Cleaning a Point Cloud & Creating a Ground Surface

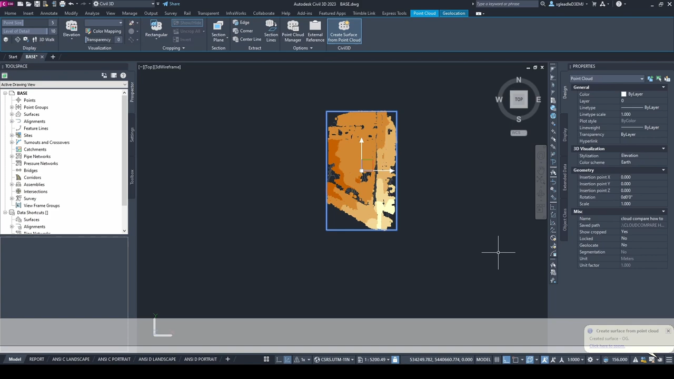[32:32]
Okay, so it's done now. Let's look at our surface. So it does look pretty flat.
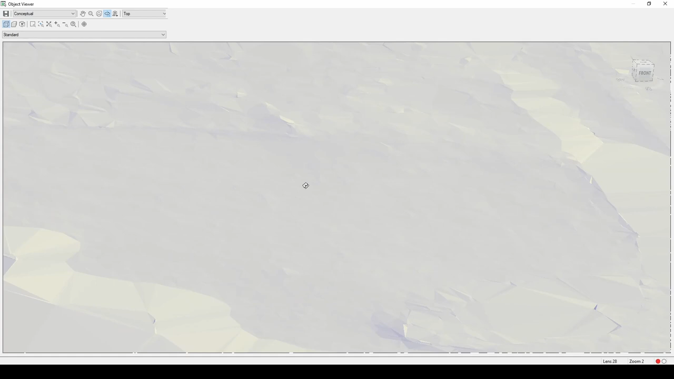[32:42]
I'm not seeing many peaks. What's concerning me is this road is pretty much vanished. So you can see it's triangulated from the far side of the road.
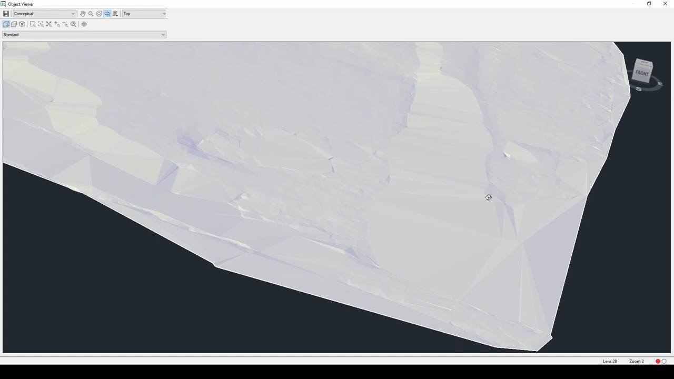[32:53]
You can see the road was running through here, and it just shaved off a significant portion of that road, and we've lost a lot of data. Same thing with the road down here.
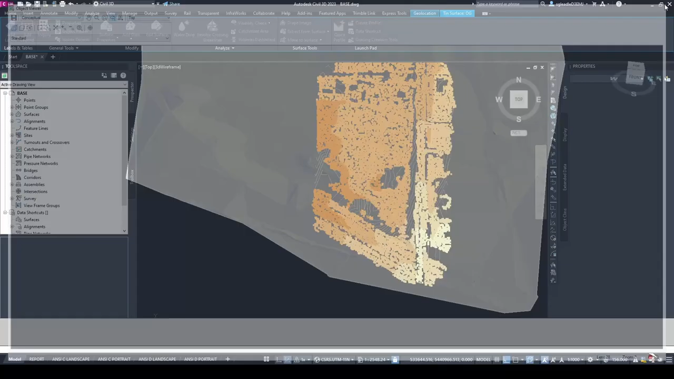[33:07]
So that filtering method has actually caused us to lose a lot of data.
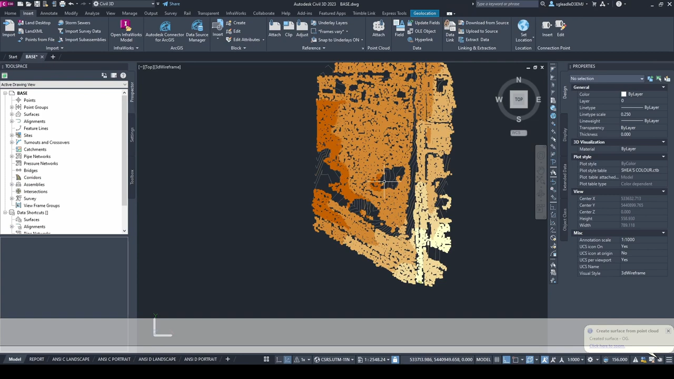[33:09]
So what I'm going to do is I'm going to create another surface. Set a name,
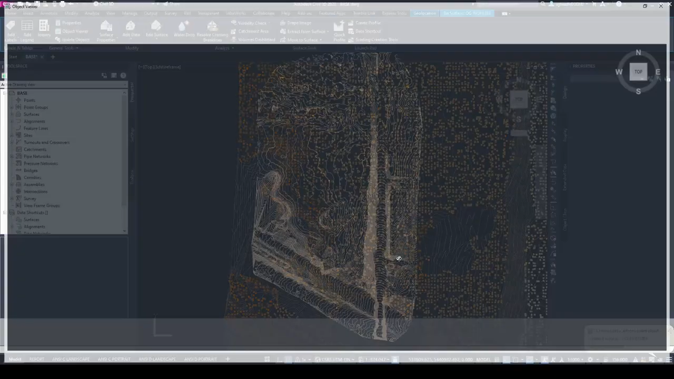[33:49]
So this is it without the filtering process. You can see it doesn't look as pretty, and that's because it's every single point is being used now.
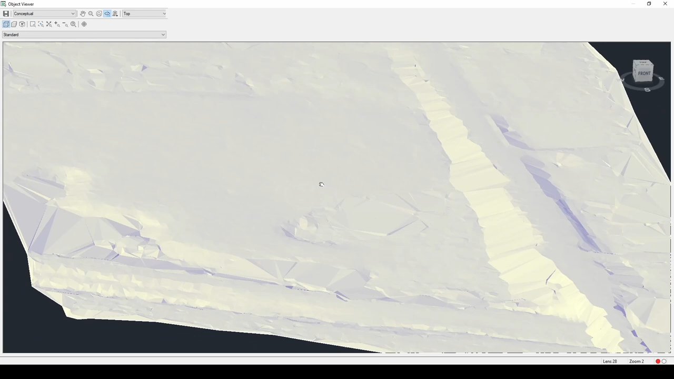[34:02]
But it's going to be more accurate overall. So it's pretty obvious it's picking up the road now.
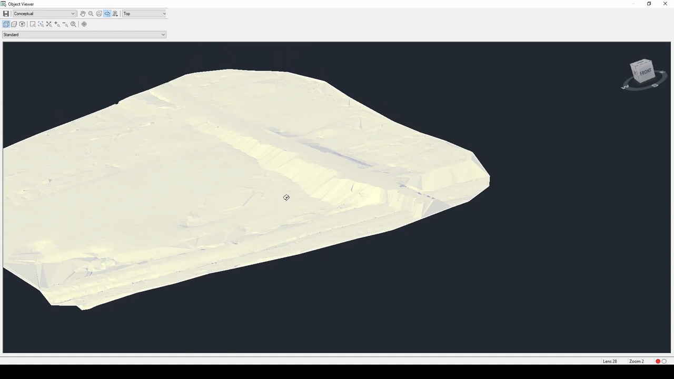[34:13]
We do still have the option of smoothing that
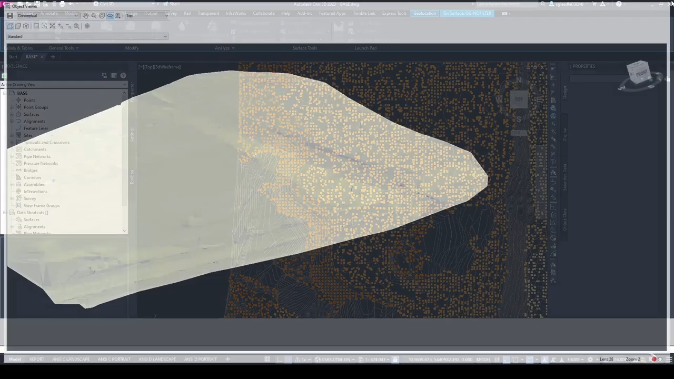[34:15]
surface to make these contours more visually appealing. Just to illustrate
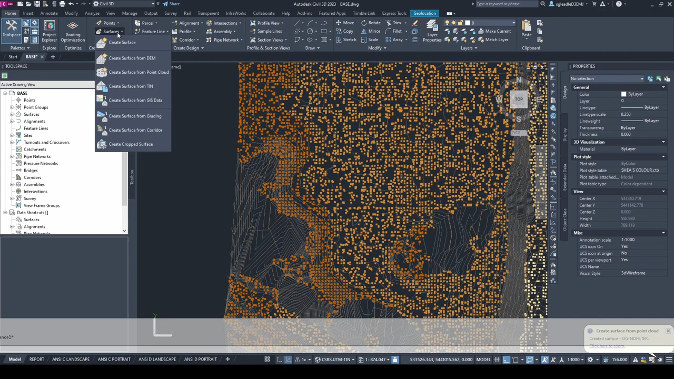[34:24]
how much the Krigging interpolation has smoothed the surface, I'm going to create a volume surface between those two surfaces.
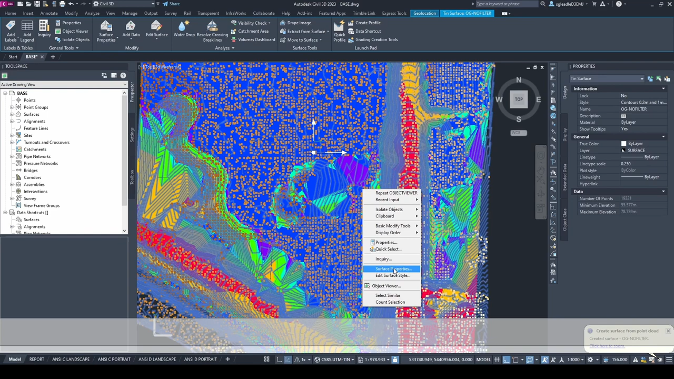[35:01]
Okay, so you can see at the worst, there's up to 8 meters of difference here. I want to see.
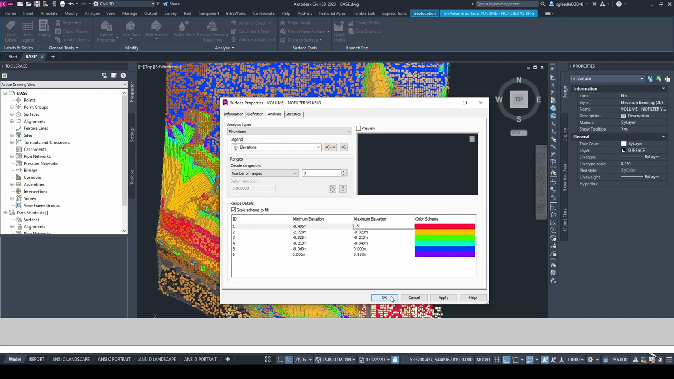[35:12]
Okay, so you can see there's some significant changes in elevation between the Krigging interpolation and the no filter. So where it's flat, there isn't much change, but still there's definitely more than I want to see.
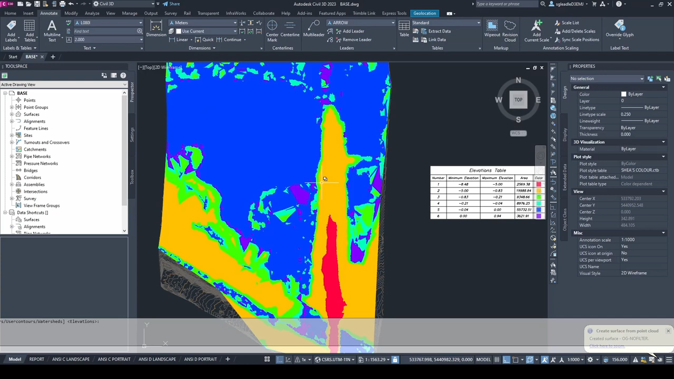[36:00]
So I'm gonna caution everyone from using that. And I'm gonna suggest that just put the effort into cleaning the point cloud and use no filter. If we want to make our contours more visually appealing and remove some of the jaggedness out of the surface, we do have the option of smoothing it. So highlight your surface, come up to the edit surface button, come down to the
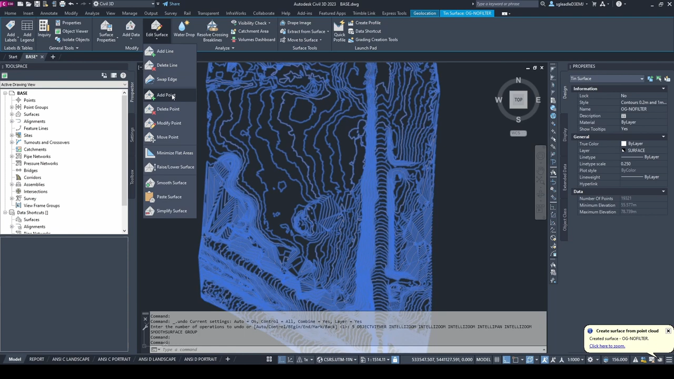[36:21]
smooth surface tool.
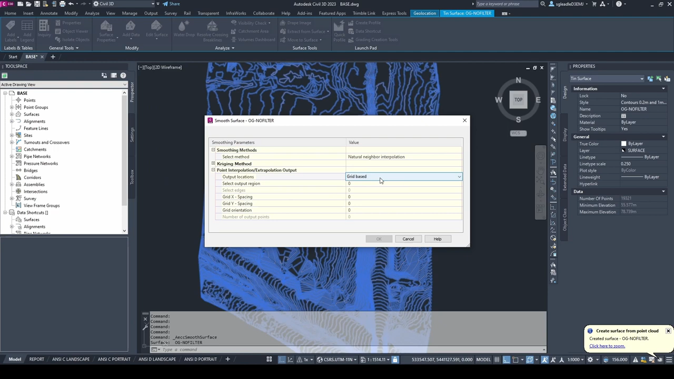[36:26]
I usually just do grid based with a natural neighbor interpolation. The output region, we can click on these three dots. It's going to be the entire surface. So I enter S. Grid spacing, let's do a 30 centimeter grid spacing to match our grid spacing from the rasterization.